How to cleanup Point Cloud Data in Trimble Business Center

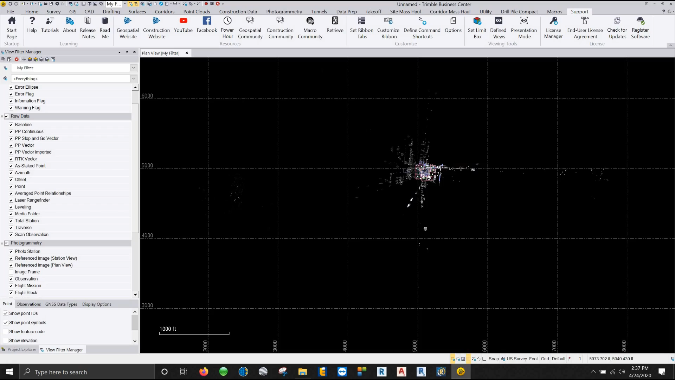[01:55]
All right. So right now we're looking at our point cloud in a plan view.
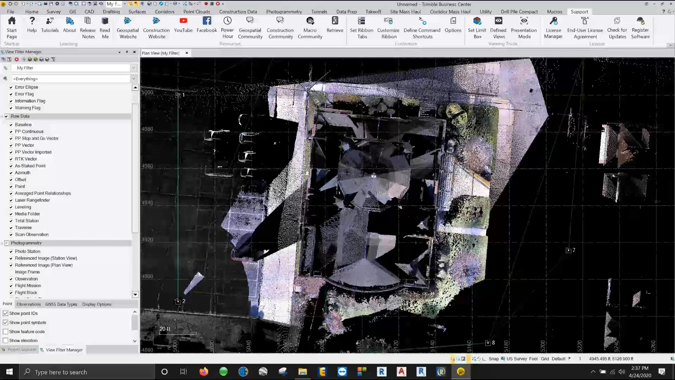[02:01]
So obviously we can't orbit around this and we're just looking straight top down at our at our project. Under the home tab here we have the option to go into a 3D view as well as up here in the quick tool bar at the top and go into a 3D view there.
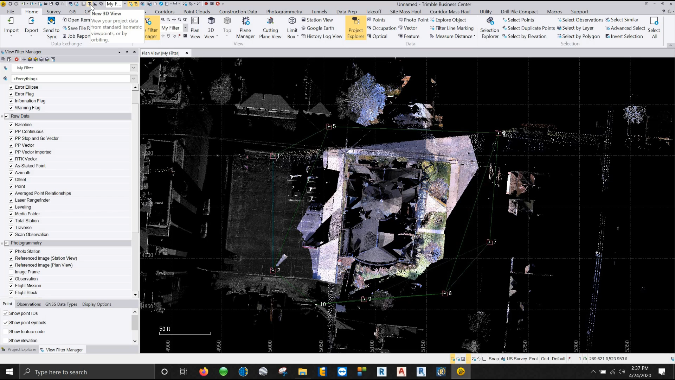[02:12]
So I'm going to open up a 3D view. Zoom in.
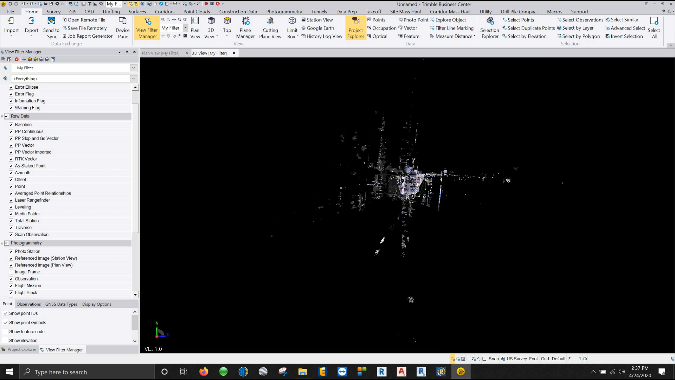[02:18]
You see the grid is now missing showing you that we are in a 3D view.
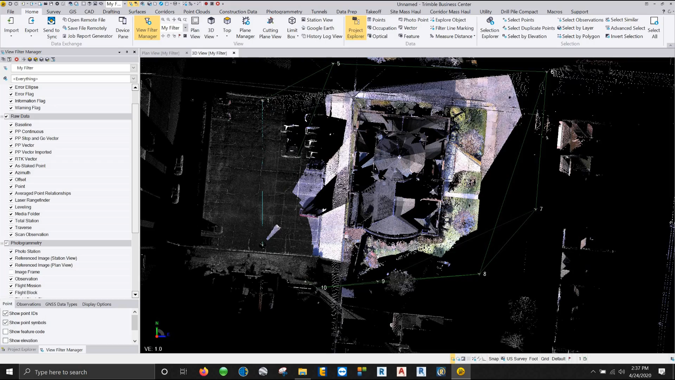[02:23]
And I can hold the middle mouse wheel and that will allow me to orbit around the point cloud.
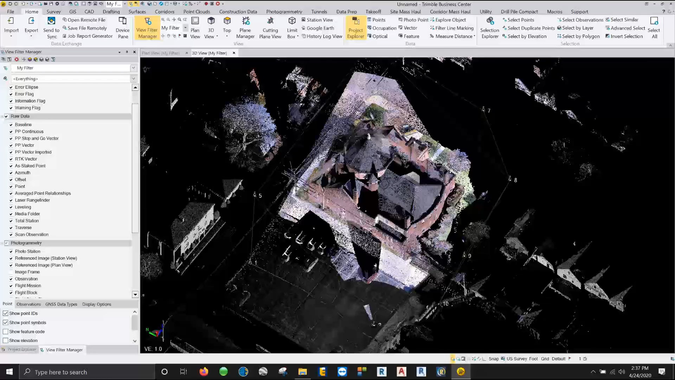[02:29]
Now this point cloud has a lot of different features in it. We have buildings, we have trees, we have poles, we have the street, the parking lot.
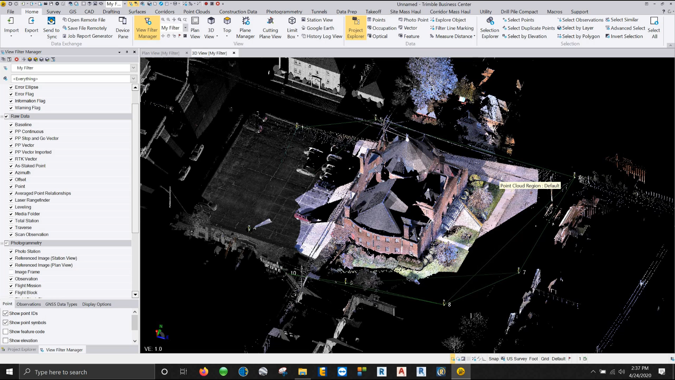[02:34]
We have a lot of information here.
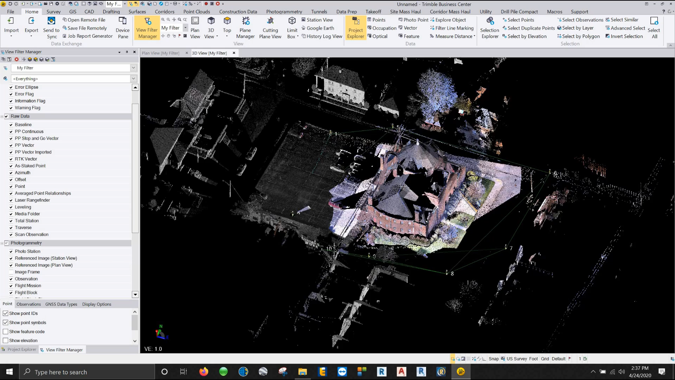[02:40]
So what we can do to quickly clean this up is we can click on the point cloud in general, which it'll highlight orange. And we'll go under our point clouds command and we have what's called classify regions. Now what classify regions does is it tries to break the point cloud up into these five regions. And they're listed over here. Now this will also have a sixth region which is the default region. So in our filter manager, we scroll down to our point cloud regions. Default is the one that already exists.
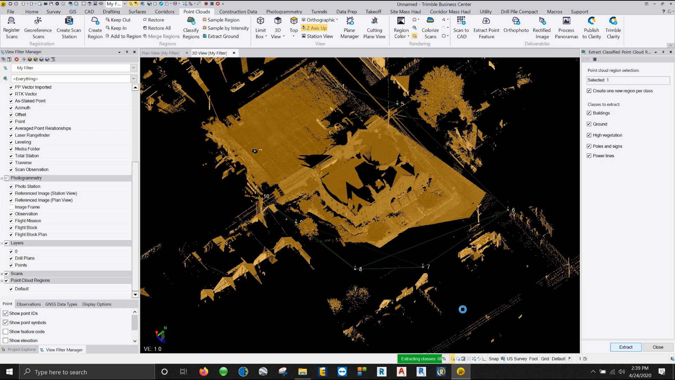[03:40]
Okay. So the classification, the automatic classification has happened. And we can see here that our ground is brown, the trees are green, the buildings are blue, the poles are red, and the electrical lines are all yellow. Now the other thing that you'll probably notice is the fact that not everything that was classified is correct, and it did not classify everything. I think that this tool is absolutely wonderful, but it's about 80% accurate. So there is still some manual classification that you're going to have to do.
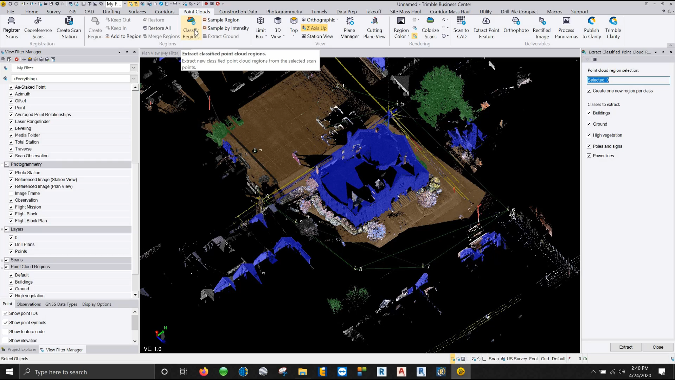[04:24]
Now granted, I would rather do 20% of the classification than 100% of the classification, but this is not the, uh, this is not the, um, end all be all whenever it comes to classifying, uh, your, your point cloud.
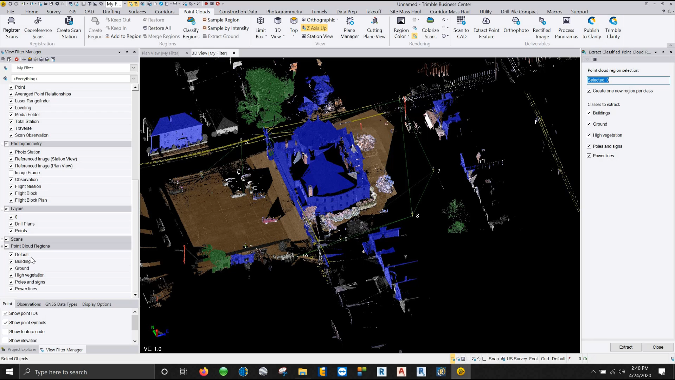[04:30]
So right now, if I go ahead and I turn off the default region, which again, like I said, is going to be your trash region, we can turn that off. And you can see we're left with a pretty cleaned up point cloud.
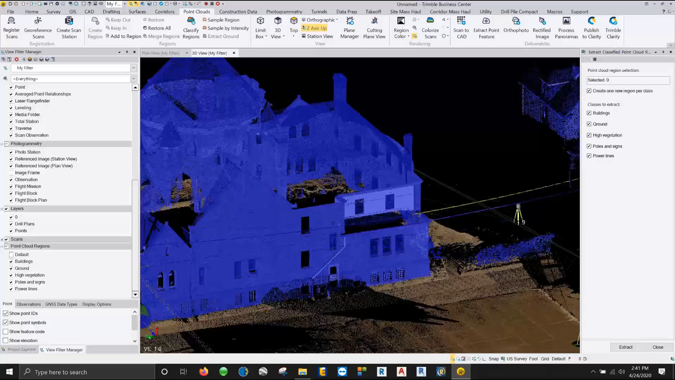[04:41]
So with that being said, under your point clouds tab, you have an entire section dedicated strictly to regions. So we have create regions, we have add to regions, we have merge regions, we also have this keep in and keep out, and we also have sampling.
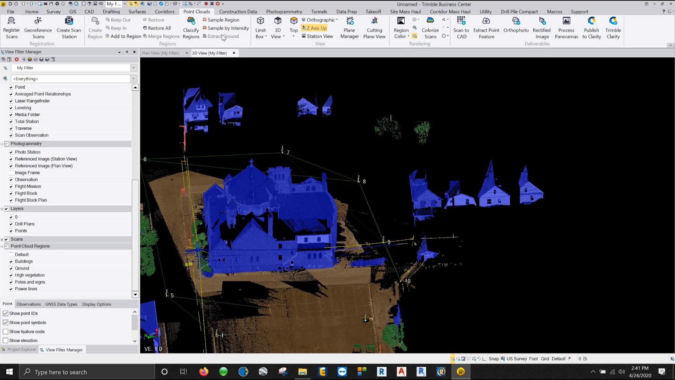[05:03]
Okay. So what create regions does is exactly what it seems like. You're going to create a custom region, buildings, grounds, high vegetation, poles, the size of power lines are all well and good, but that does not take into account everything that you may run into or everything that you're going to be scanning. Uh, the add to region is whenever something makes a mistake and you want it to be put into a particular region, or if you're trying to classify things out, you're slowly cleaning things up.
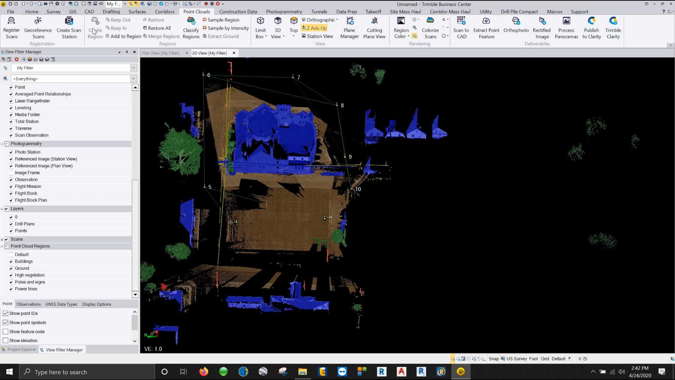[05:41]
Um, you can either merge two regions together or you can add particular points from a point cloud into a region. So we're going to go over the create region and also the keep in and keep out. A good place to do that is there's a part of this point cloud right here where we can actually see the roof line of a shed or a house or something right here that's got underneath these trees. Now the reason why I thought it was part of the vegetation was because it's so close to the vegetation that it was touching it.
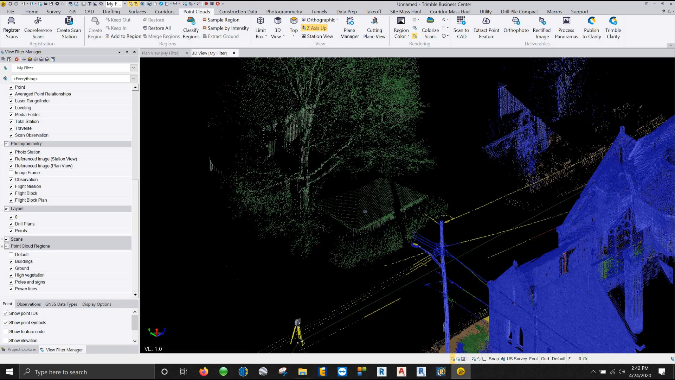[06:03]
So then it kind of lumped everything all together made kind of a a generalization. So what we're going to do is we're going to turn off all my other regions so that I don't accidentally get those.
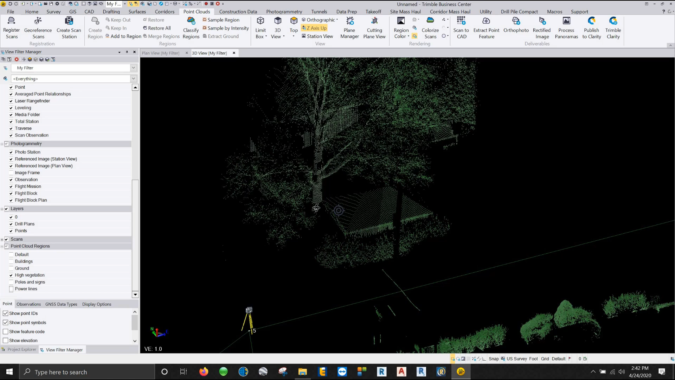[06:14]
And let's say that I wanted a a region specifically for sheds. Will that ever happen? Probably not, but we're going to do that for uh for demonstration purposes here in this particular moment. So what I can do here is make sure that my selection which right now is in rectangle select is in polygon select. Rectangle select allows you to drag and drag and create a rectangle. It doesn't do a whole hell of a lot of good with point clouds.
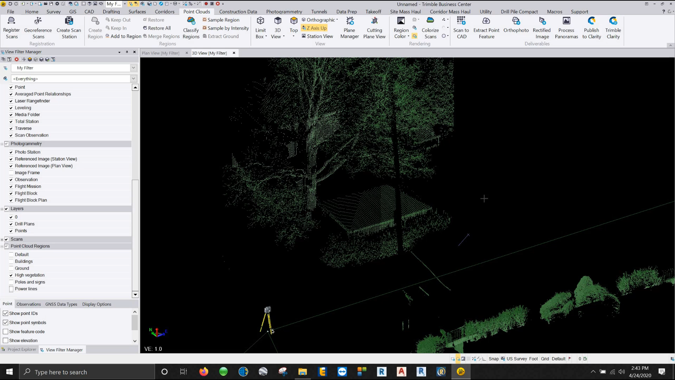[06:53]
So I tend to use the polygon select for that and I can just take a real big generalization or a real big stroke of grabbing out just this piece of shed just by clicking and creating a box.
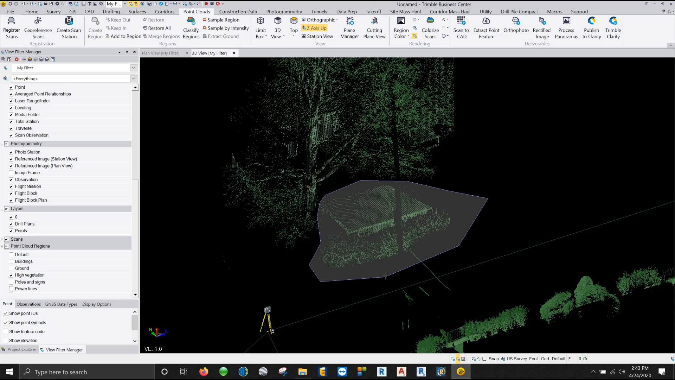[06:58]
Double click when I'm done and you see I have this now selected and I can tell this to keep in.
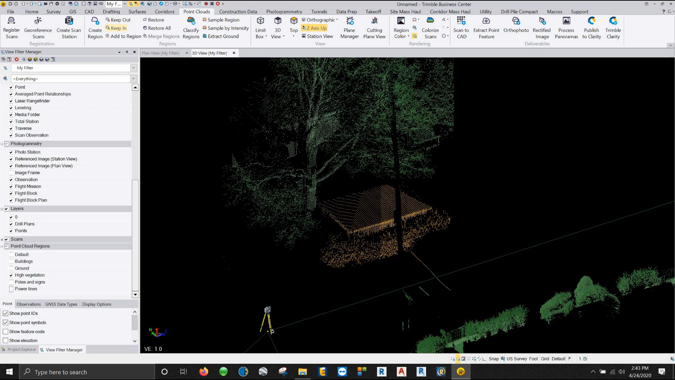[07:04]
I want to keep this in my selection so I can say keep in and
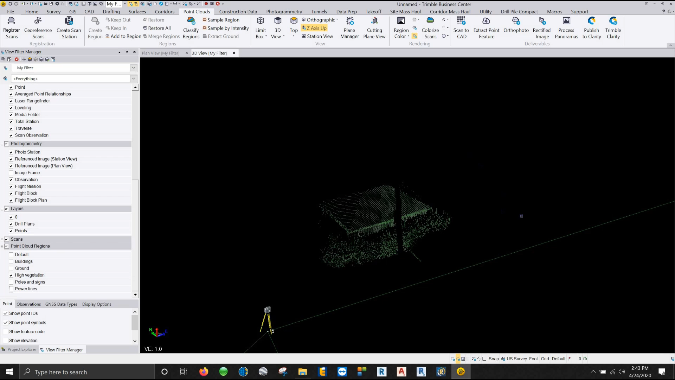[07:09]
now the only thing that's going to show is strictly that one small piece.
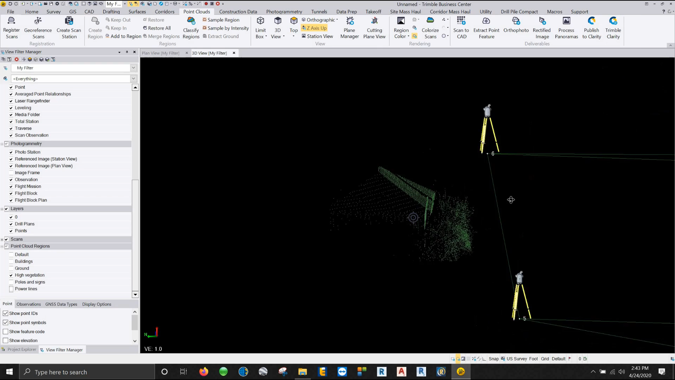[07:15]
Now I can kind of orbit around it and I can kind of see my roof line and see some of these points up here at the top. Another little trick is under your uh rendering you have the option here to change the point size. So if you have a hard time seeing that you can change them to large or extra large. However you can end up seeing the points within that point cloud. You can just click on it it'll change.
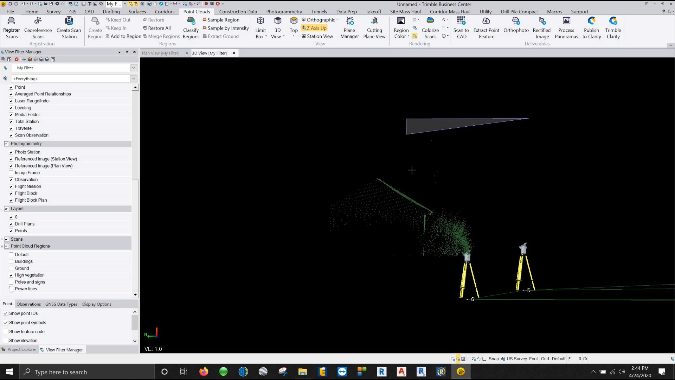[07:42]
So I'm going to drag come over here under that roof line. Double click.
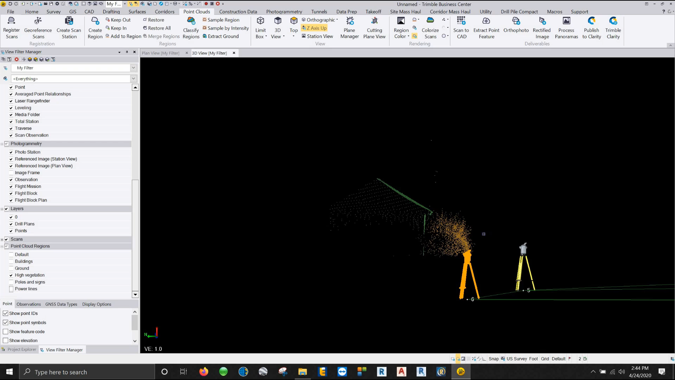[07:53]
And what I can do now is tell this particular section because I don't want this to be a part of my shed I can say keep that out.
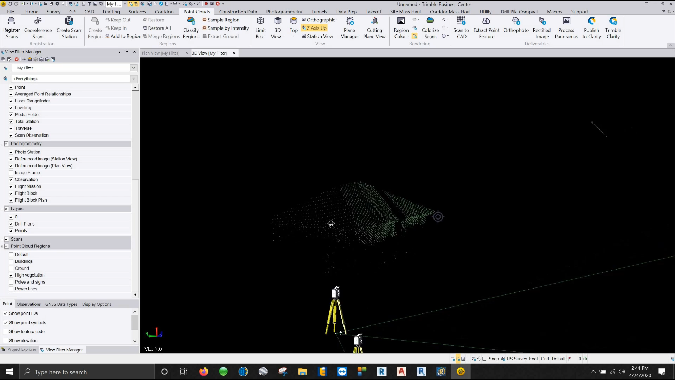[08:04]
Now I can rotate the other way you can see there's a little more points up here that are not part of my
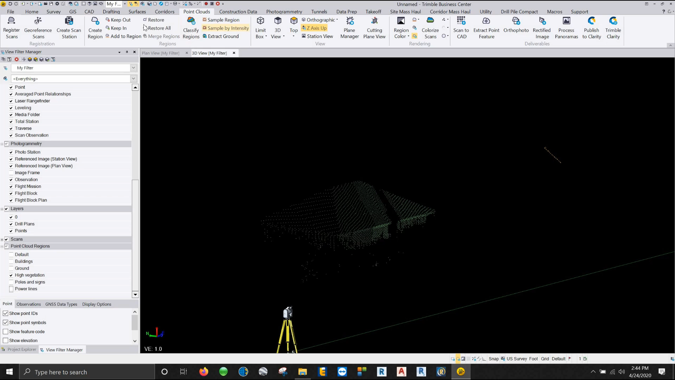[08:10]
shed so I'm going to tell that to keep out and slowly